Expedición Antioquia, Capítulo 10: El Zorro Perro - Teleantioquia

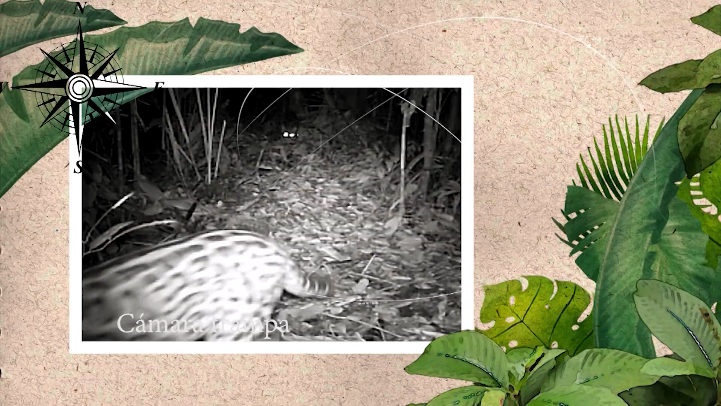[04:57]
Claro, hablamos de un dispositivo con dos modalidades de captura, en foto o en video, y que se activa por medio de un sensor.